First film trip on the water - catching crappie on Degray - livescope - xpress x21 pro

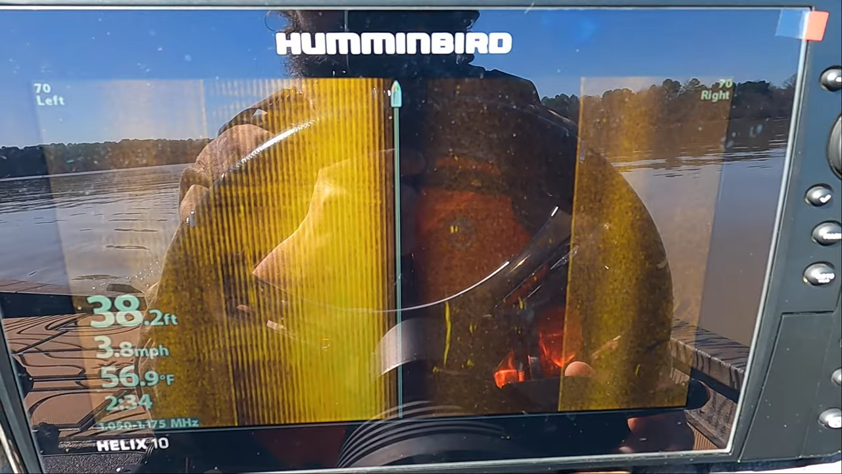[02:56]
On screen: depth 38.2 ft, water 56.9°F, speed 3.8 mph
This unit right here on the console that you're looking at now is a Hummingbird Helix 10.
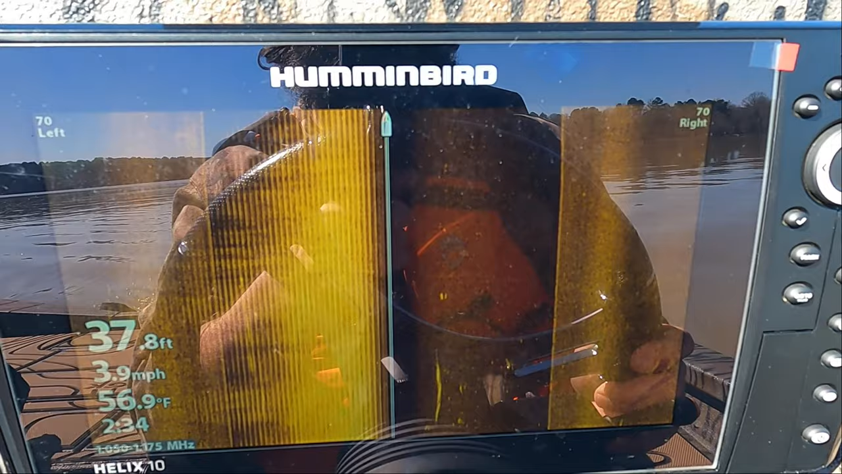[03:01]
On screen: depth 37.8 ft, water 56.9°F, speed 3.9 mph
And this is what I use to pinpoint fish.
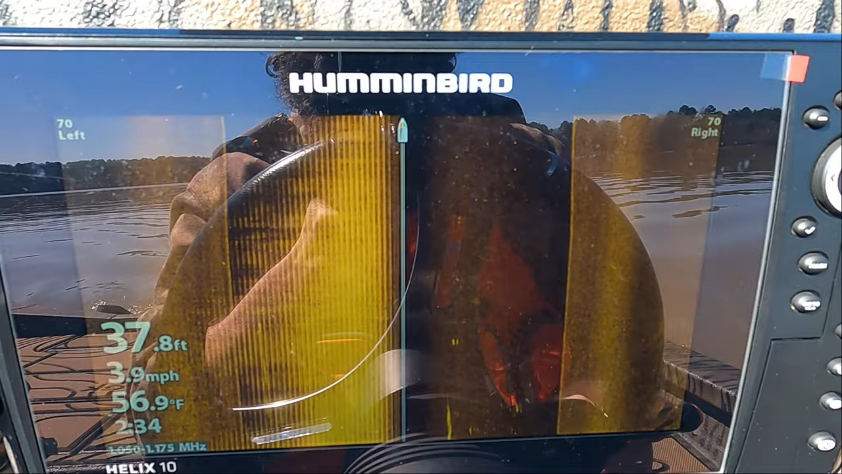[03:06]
On screen: depth 37.8 ft, water 56.9°F, speed 3.9 mph
I find fish on this thing generally before I even move to the front.
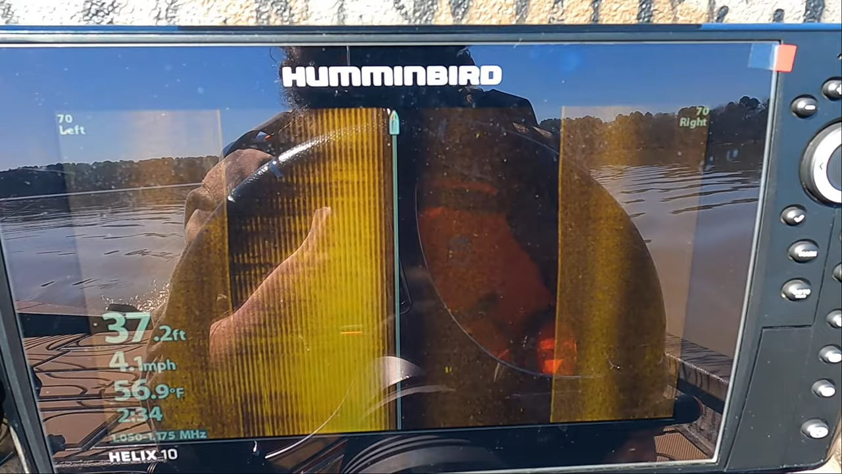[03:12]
On screen: depth 37.2 ft, water 56.9°F, speed 4.1 mph
I've got side scan pointed out 70 feet to the left, 70 feet to the right. And I want you to look at this water.
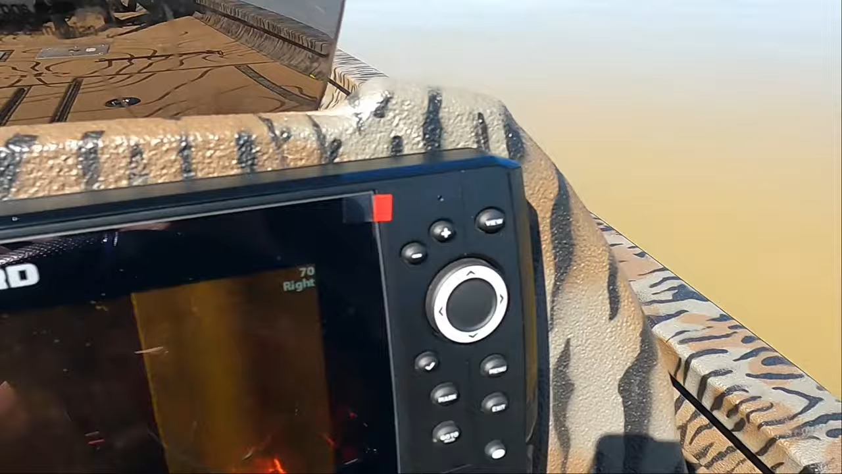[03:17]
I tell you what, I love that watercolor.
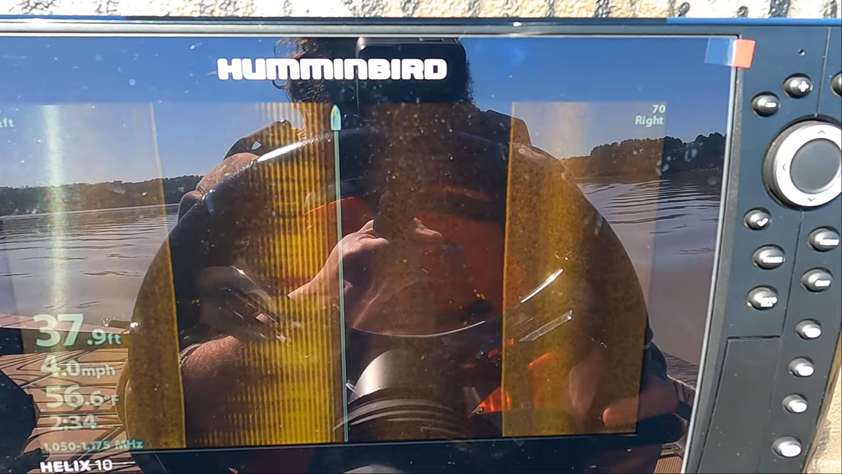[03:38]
On screen: depth 37.9 ft, speed 4.0 mph
We're just going through here.
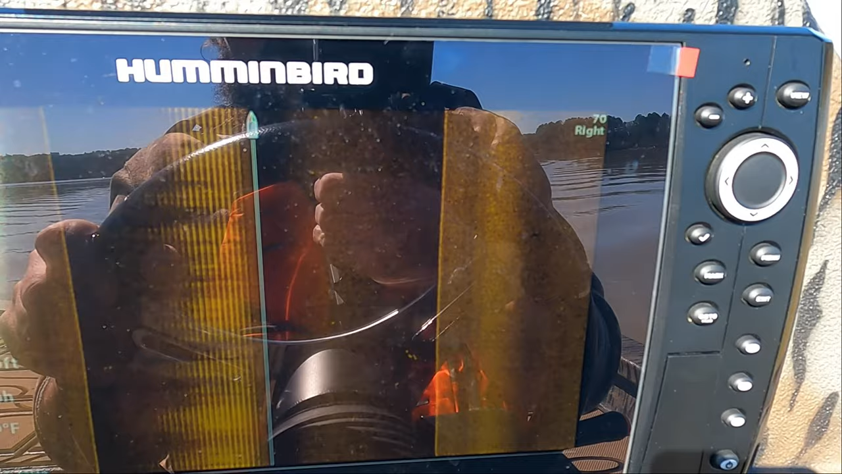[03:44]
We're over an Oak Creek channel right now. We're just gonna go through here and take a little bit of inventory.
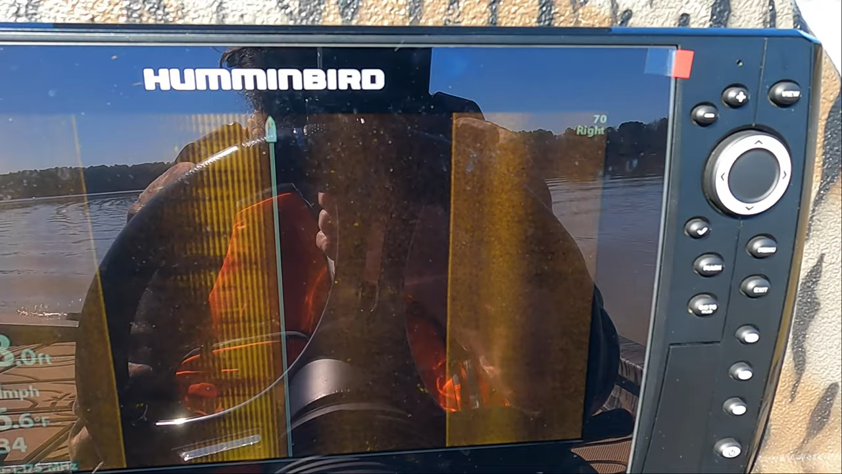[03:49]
I'm starting to see some singles now pop up.
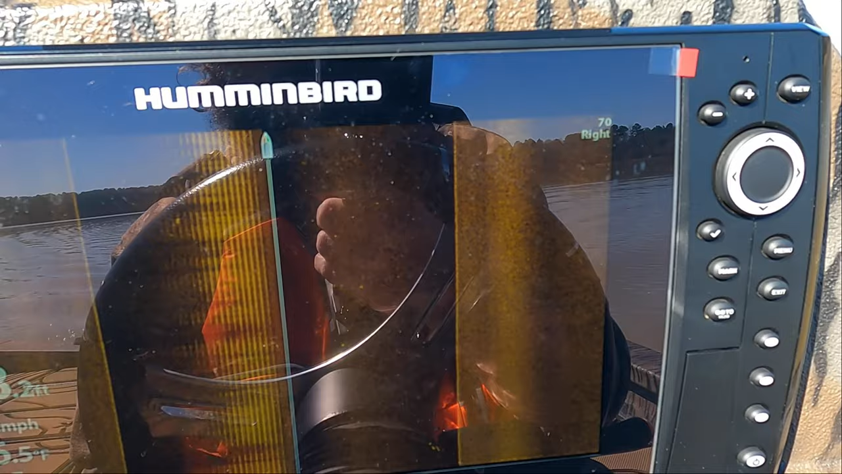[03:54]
You guys may be able to see it, you may not be, I hope you can.
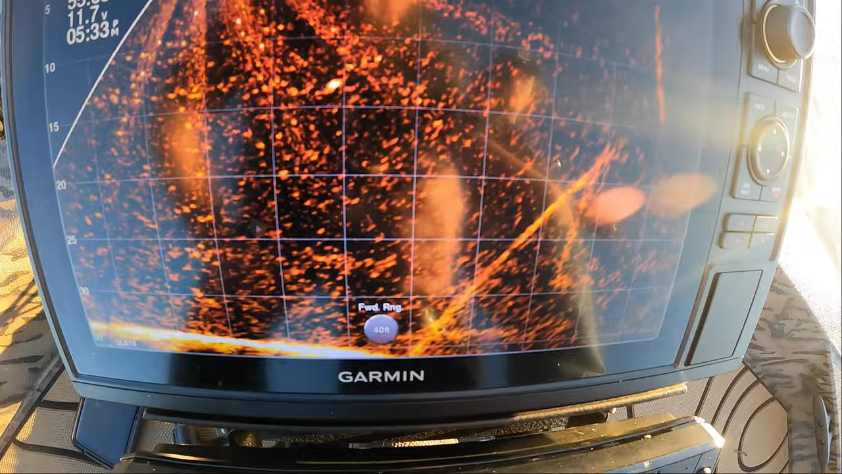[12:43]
Now pull it with your rod, just a little bit. Lower it to him.